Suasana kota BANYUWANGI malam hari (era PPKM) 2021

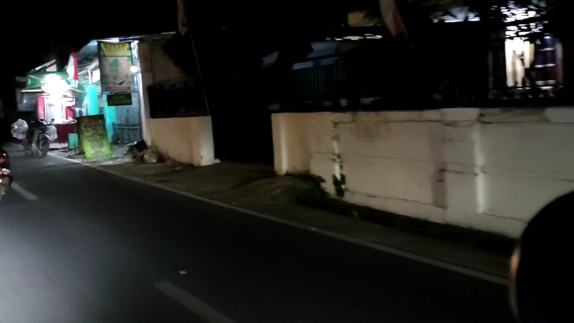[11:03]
Tadi sih banyak cuma nggak kelihatan karena gelap. Jadi ini kita cari ambil yang agak ngejreng, dan ini jalan raya.
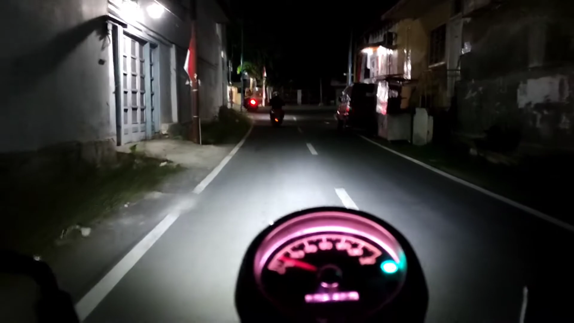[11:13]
Nah, kita tembusnya di double way sebelah utara Pasar Blambangan ya. Bukan pasar kota, ini Pasar Blambangan. Banyuwangi ada dua pasarnya. Nah, ini Pasar Blambangan.
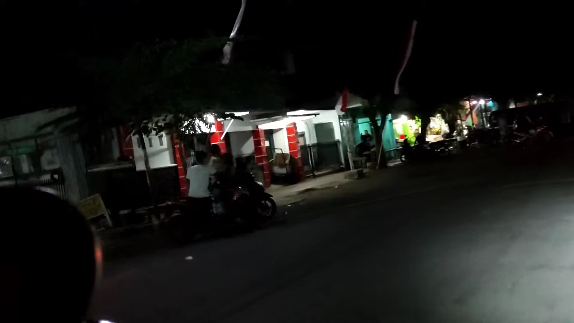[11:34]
Jadi kita balik lagi menuju arah ke kota Banyuwangi.
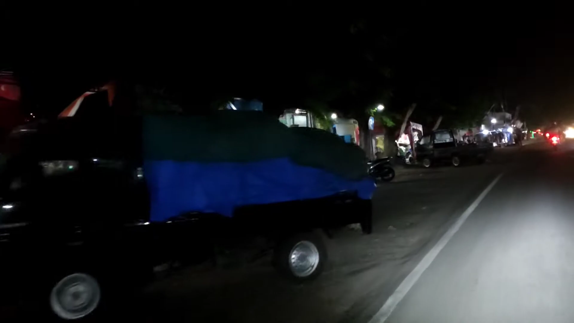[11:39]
Kalau belok kanan tadi ke arah utara, kita ke arah Pelabuhan Ketapang.
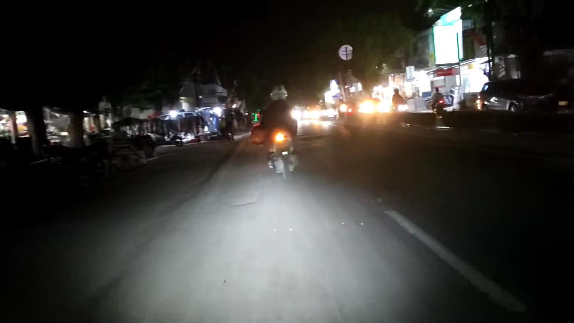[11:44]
Nah, ini sekarang kita ke pusat kota. Ya, masa PPKM masih ya lumayan ramai.
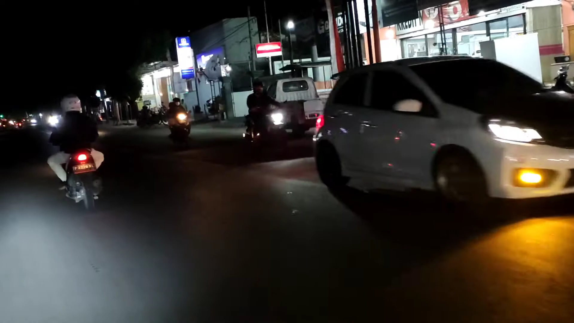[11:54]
Besar Sudirman. Ini sebelah selatannya Masjid Agung Baitur Rahman.
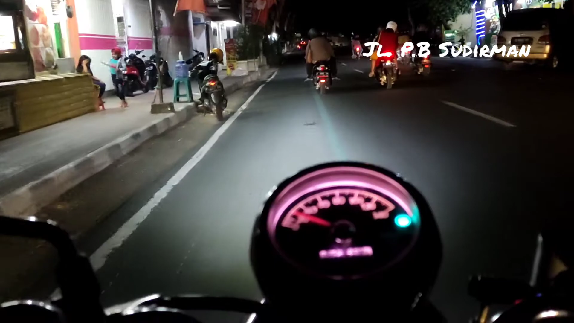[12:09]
Sama kalau sebelum PPKM, ini kiri kanan ini kan rame ya, toko-toko buka, sepatu, tas, perlengkapan bayi. Tapi ya karena itu tadi PPKM, jadi dibatasi,
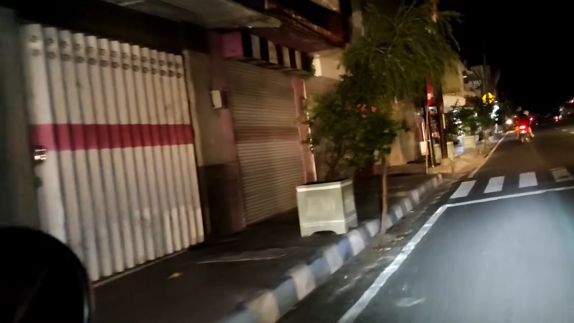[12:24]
banyak yang tutup, gak ada yang jual secara ngejreng ya. Ya mungkin sebagian kuliner masih boleh buka.
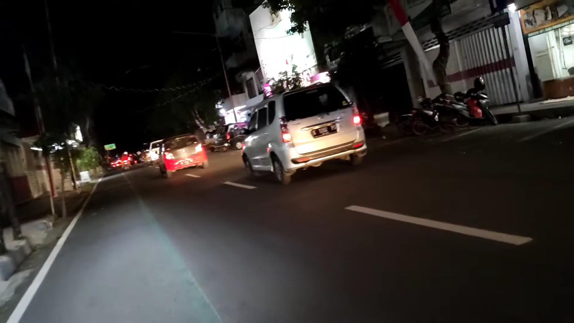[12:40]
Ini akan 300 meter lagi kita akan menuju
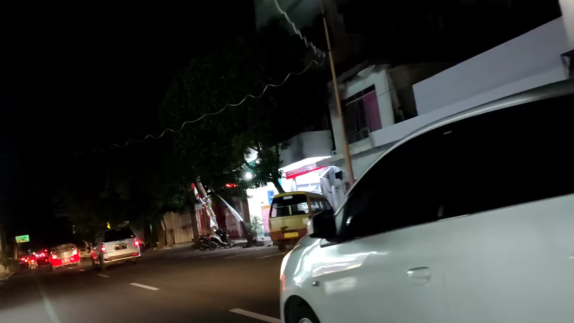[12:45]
kita menuju lampu merah Simpang 5.
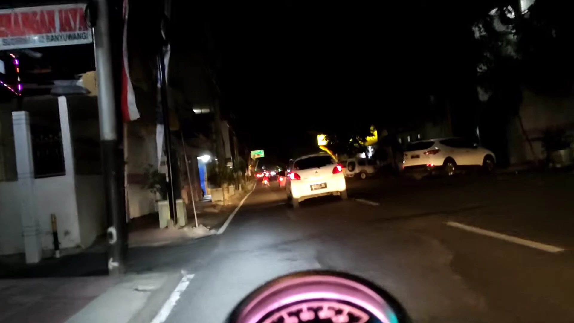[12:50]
Jadi kalau ke Banyuwangi misalnya tersesat, cari aja lampu merah Simpang 5. Tak jamin deh, gak akan tersesat. Soalnya ini sentralnya Banyuwangi. Papan menuju arahnya komplit. Dari sini itu kalau ke kiri atau ke timur itu ke pantai,
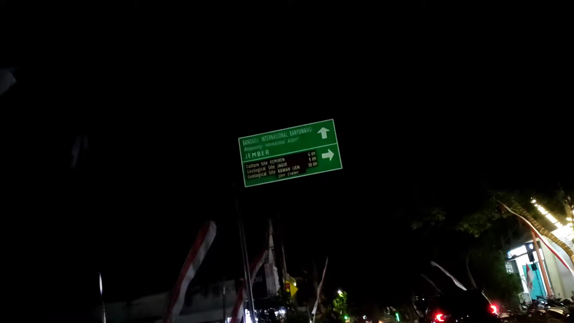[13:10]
ke arah ke pantai, ke barat atau ke kanan itu arah ke gunung. Kalau lurus ke selatan arah kota, ke utara arah pelabuhan atau Situbondo. Nah, ini Simpang 5.
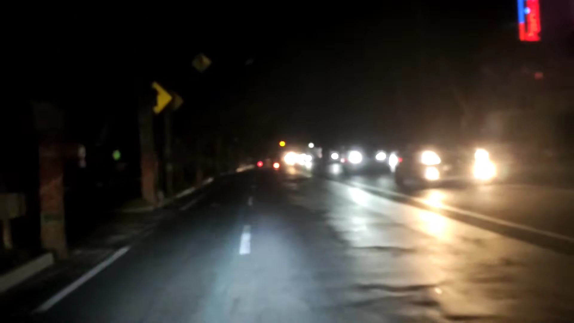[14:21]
Jadi ini urat nadinya jalan kota Banyuwangi. Rame sih masih. Kendaraan banyak lalu lalang, tapi ya apa itu tadi, penerangan ini dimatikan semua, entah kenapa ini. Ini ya, ini di sebelah kanan kita letaknya di Jalan Ahmad Yani. Di KFC ada di Roxy tadi, terus Pizza Hut juga ada.
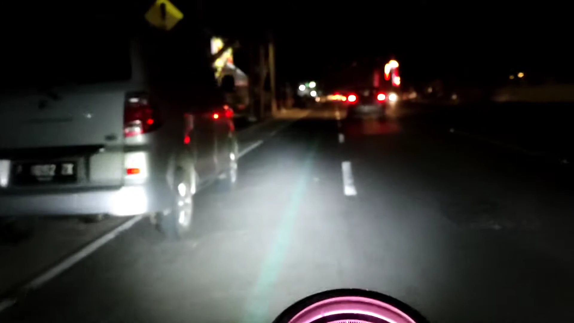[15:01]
ini adalah kantor Pemda, Pemkab Banyuwangi di sebelah kanan. Sebelah kirinya adalah Taman Makam Pahlawan yang penerangannya juga mati total, jadi persis kuburan sudah. Nah, ini kantor Pemkabnya. Kemudian ini Taman Makam Pahlawannya yang sebelah kiri.
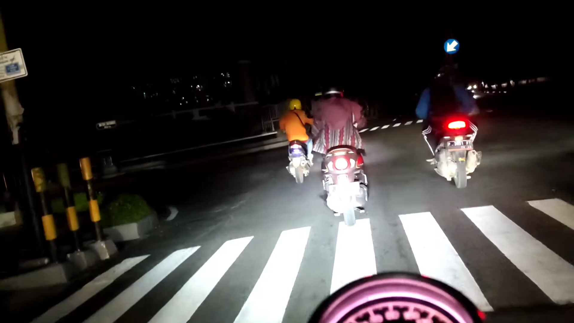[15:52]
Sebelah kiri saya kantor DPR gelap.
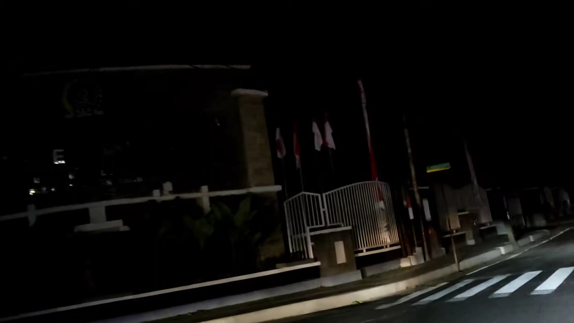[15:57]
Dan sekarang kita lepas dari Ahmad Yani, kita masuk ke Jalan Adi Sucipto.
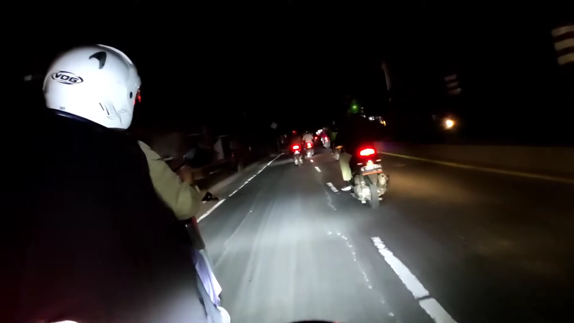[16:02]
Sama, masih gelap, masih petang. Jadi
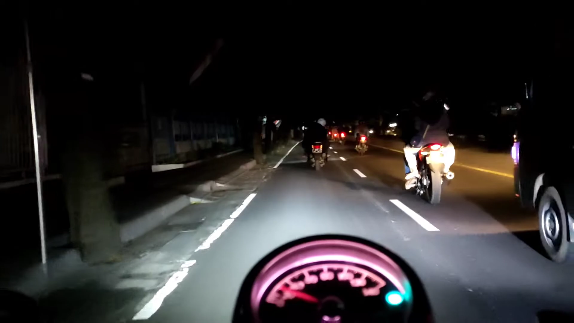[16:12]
tidak cuma hubungan asmara saja yang gelap, ternyata jalan juga ya gelap.
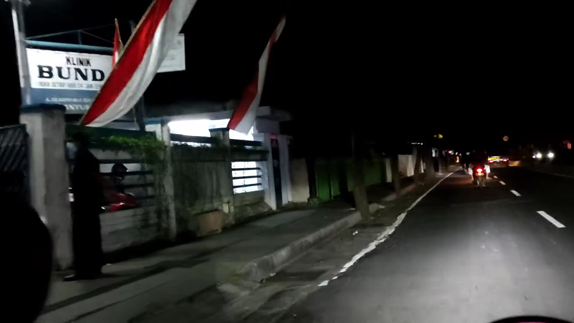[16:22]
Di sini juga apa ada masjid besar ya. Ini khusus untuk warga Muhammadiyah.
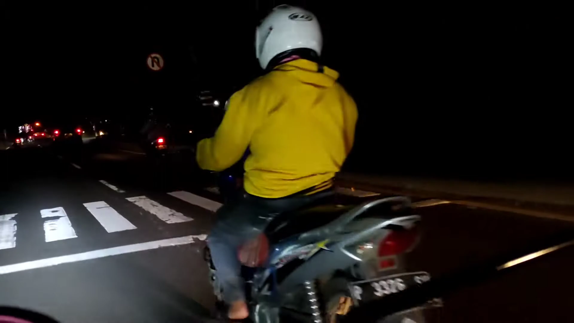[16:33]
Tahu saya loh ya. Karena aku gak tahu nama masjid.
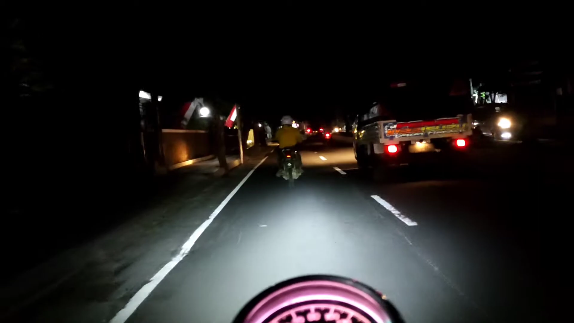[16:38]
Nah ini di depan kita juga punya mall. Namanya Mall Ramayana.
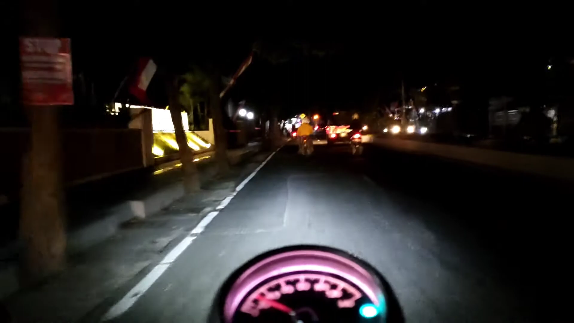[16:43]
Yang rasanya sudah seperti hidup segan mati tak mau. Tapi tempatnya sebetulnya sayang sekali kalau sampai gak operasional lagi. Tempatnya keren.